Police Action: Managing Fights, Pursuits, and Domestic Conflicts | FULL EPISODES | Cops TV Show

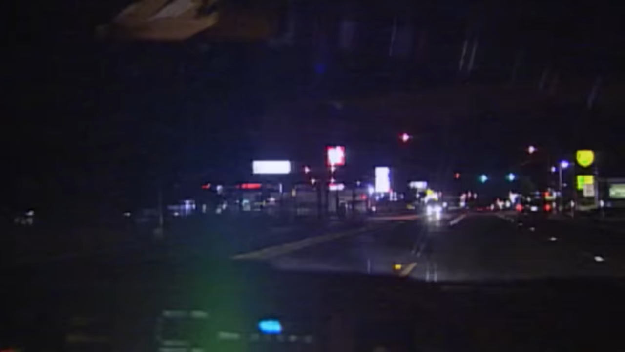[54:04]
That car we just was at the intersection is right here on the hot sheet. 108. Hot sheets all the cars that are stolen in the city of Tacoma and the county in the last 2 weeks. So if they're not recovered and it's over 2 weeks, they just fall off.
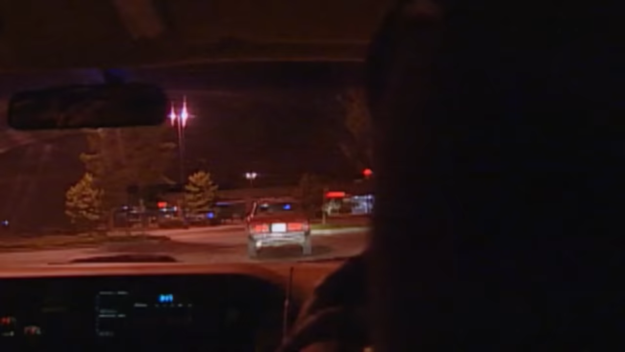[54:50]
293 County Priority, roll that thing. Stolen car, buddy. We're in the parking lot of Payless, 150 in the avenue, with one off the sheet, 108, one white male occupant in the driver's seat.